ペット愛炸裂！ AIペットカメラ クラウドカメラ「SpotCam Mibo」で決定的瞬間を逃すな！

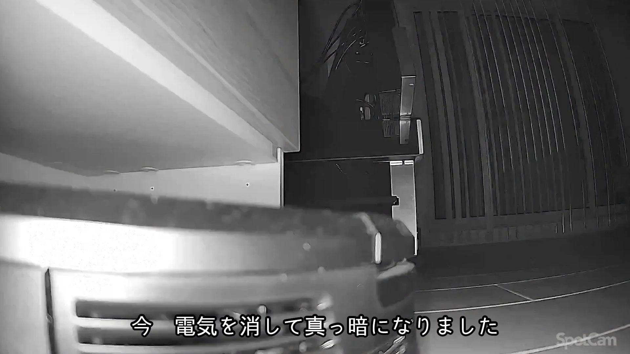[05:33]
今、電気を消して真っ暗になりました。それでもこれだけ映ります。なぜペットの姿が映らないか、というと、うちのペットはいつも奥さんの隣で寝てるからです。